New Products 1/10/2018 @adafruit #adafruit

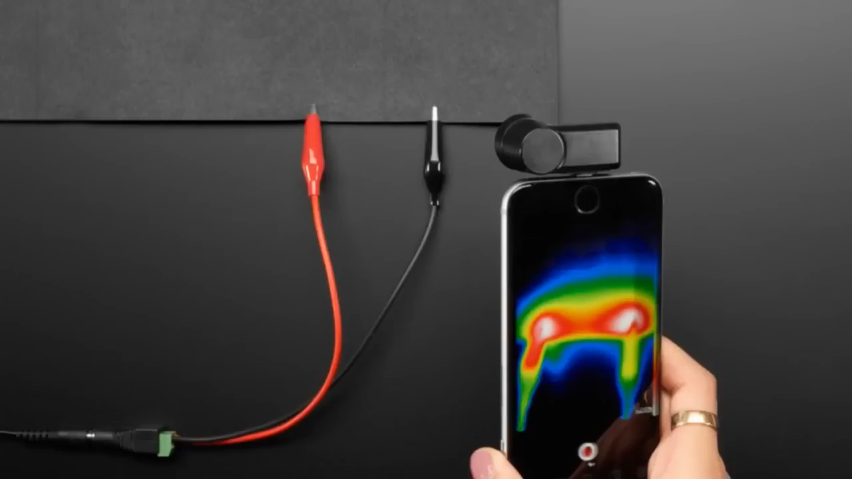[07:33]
And this fabric is, the other one was about 20 kilo ohms per square inch. And this one is about, like, 40 ohms per square inch. It's much, much lower. It's non-woven. So, it feels like a felt. Like a suede. It's actually kind of what it feels like a little bit. Like a papery, suede-y material. It's not stretchy at all. But what's nice about it is you can actually put current through it and it will heat up. What? It's also, like, very- If you want to use it to pass power, you could probably do that as well. I have this thermal camera that I thought I would- Yeah. This is the thermal camera that I kept taking photos of MOSFET with.
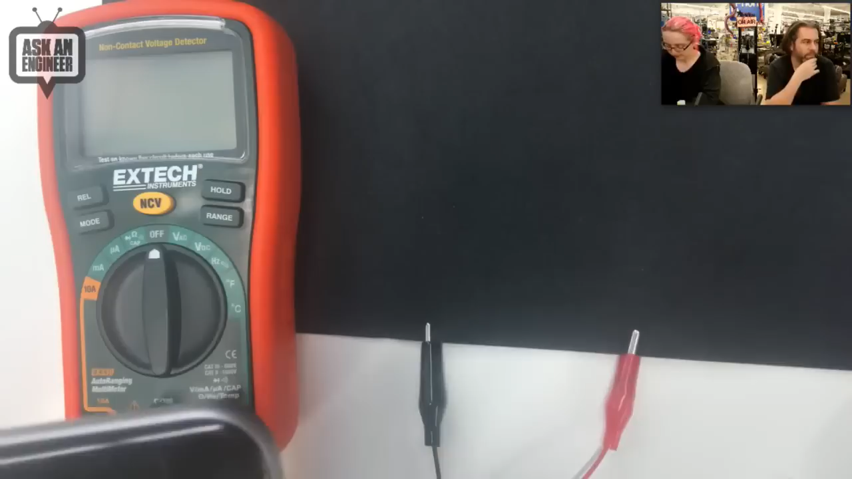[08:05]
But now it's being used for it. Wait, you have to log into your phone.
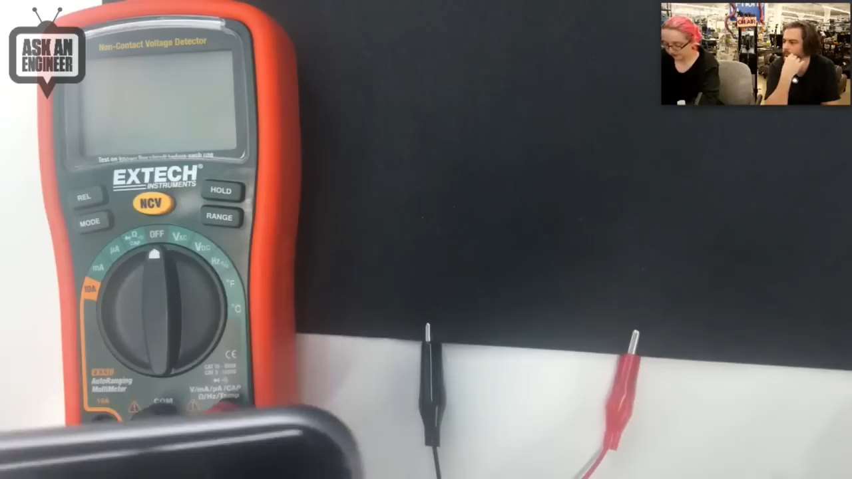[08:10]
Yeah. So. Okay. Okay. Let me get this going here.
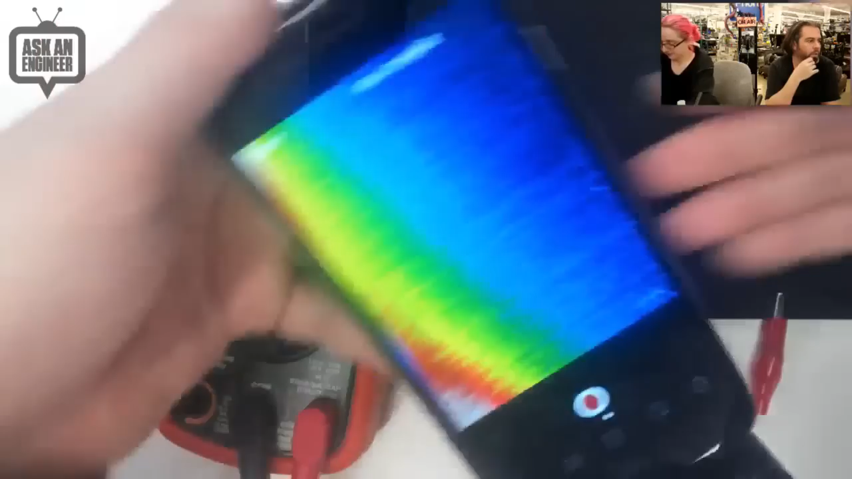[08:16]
Heat it up, Lady Ada. I have to figure out how to show- You might want to back that out, yeah. Yeah. Okay, look, you can see- Oh, man. That's cool. Okay, you gotta get it. Wait, hold on.
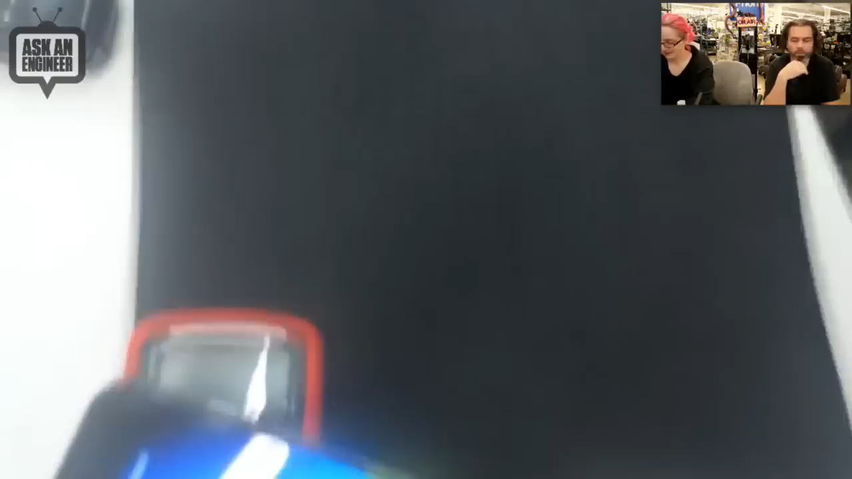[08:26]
Yeah. Hold on. Okay. Wait.
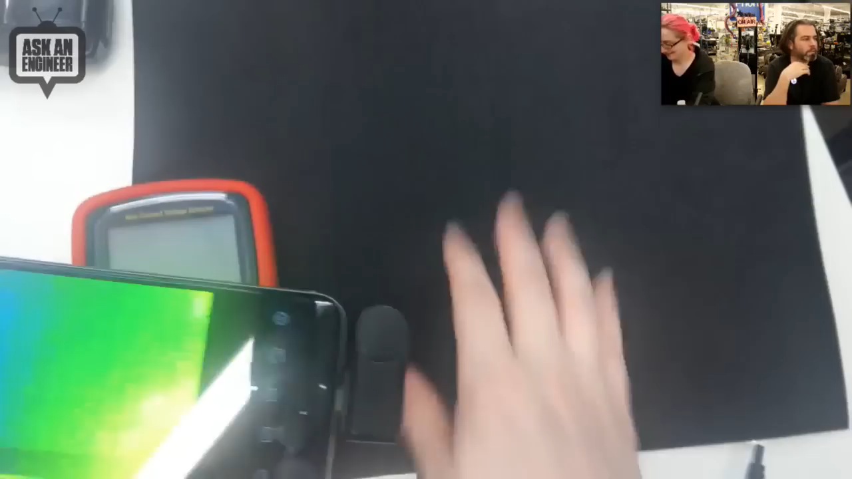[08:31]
Our demos are getting complicated. I know. This is- Watch out, Lady Ada. There's a predator. Danny Glover is like, I'll go get you. And he's like- Sorry. Okay, so here I can actually see- And this is my hand, so you can see how warm I am.
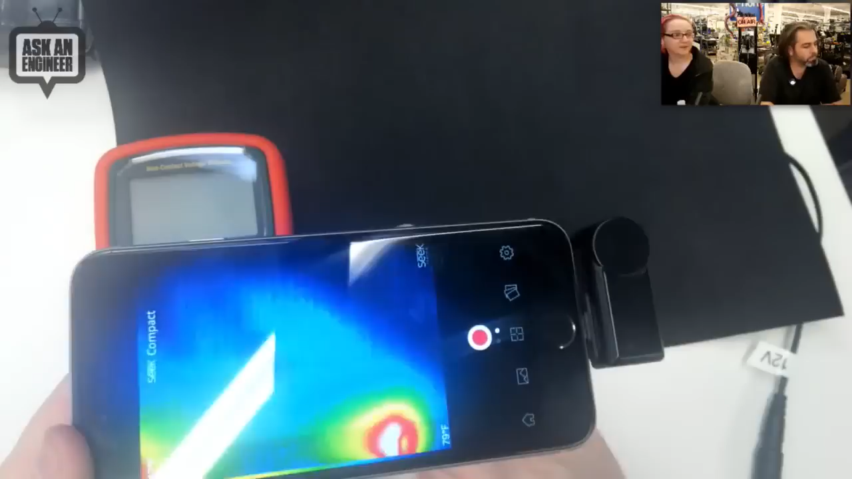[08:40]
So these alligator clips are quite warm. But in between, you know, you're getting maybe, you know, this feels like maybe 50 or 60 degrees Fahrenheit. Sorry, I mean 80 degrees Fahrenheit. So it's almost as warm as my skin. And this is just 12 volts. I think, you know, it depends on how much voltage you want to put through it. And how much current you're willing to put through it.